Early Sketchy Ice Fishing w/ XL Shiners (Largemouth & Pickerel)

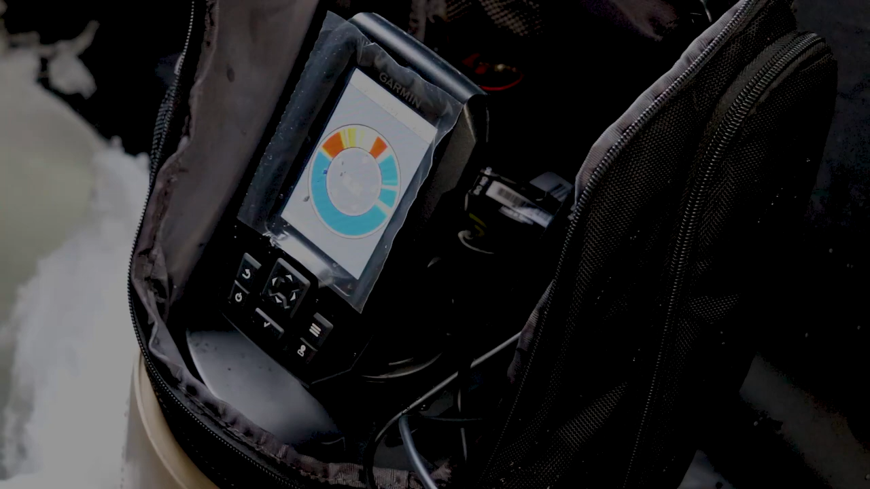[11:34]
pickle pickle I see him fighting down there he spit it and back down the hole he goes perfect all right so that is best case scenario there
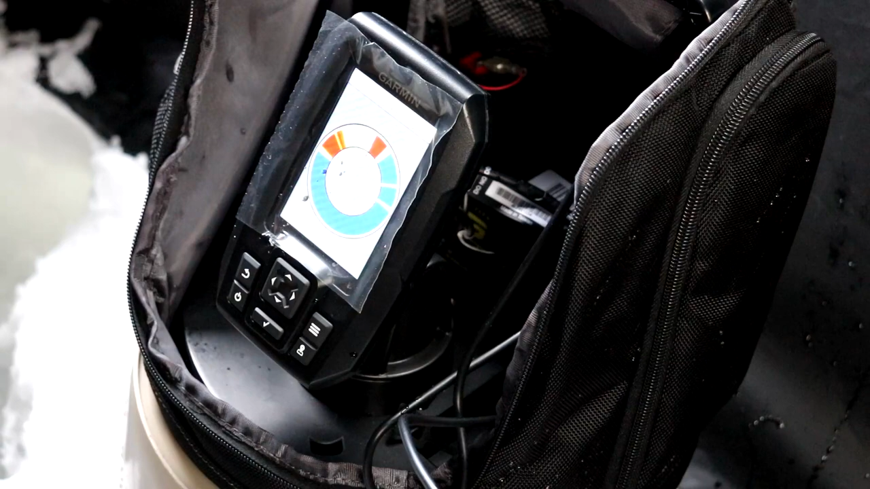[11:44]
that was cool though I saw him come up on the Garmin and I'm not even recording